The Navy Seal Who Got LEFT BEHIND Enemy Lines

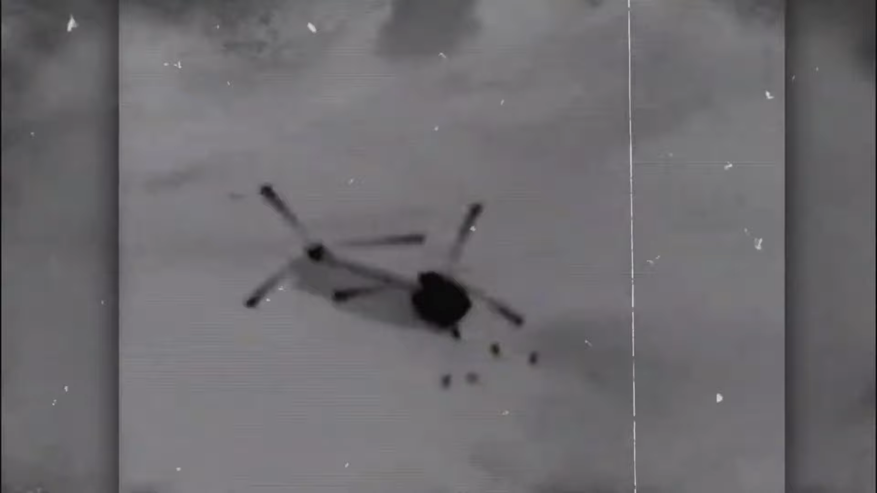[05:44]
As they got off the Chinook, they were immediately shot at with machine guns from three different sides.
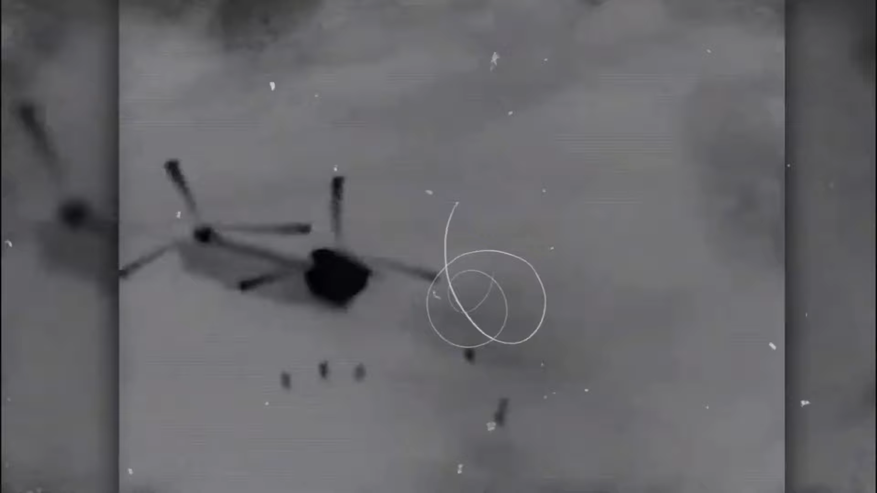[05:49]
The team quickly evaluated their situation and moved to higher ground.